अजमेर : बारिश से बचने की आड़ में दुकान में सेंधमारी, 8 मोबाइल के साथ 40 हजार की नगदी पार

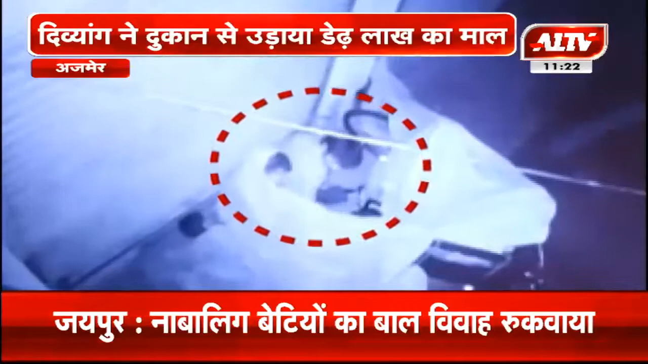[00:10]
की जट के नीचे खड़ा था और इसी दुरान मोका पाकर दिव्यांग ने दुकान के शटर का कुंदा काटा और दुकान में घुसकर आठ मुबाइल और 40,000 रुपे उड़ा लिए हाला कि ये पूरी
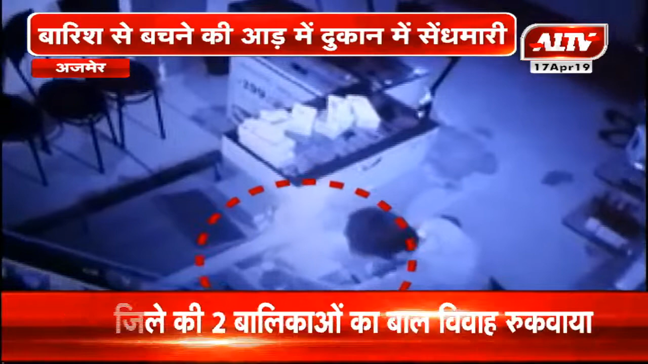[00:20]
वार्दा CCTV कैमरे में कैद हो गई और वहीं पिड़े दुकान संचालक संदीब बंसल के रिपोर्ट पर पुलिस ने मुकदमा भी दर्श कर लिया है और साथ ही CCTV फुटर्स के आधार पर शातिर बदमाश दिव्यांग की तलाश भी शुरू कर दी है
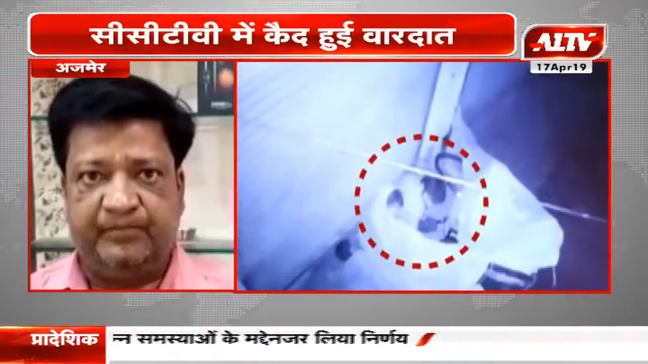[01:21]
दीरे से शटर उचा करा और अंदर आकर माचिस की रोशनी के अं� और उसने मुबल गाएब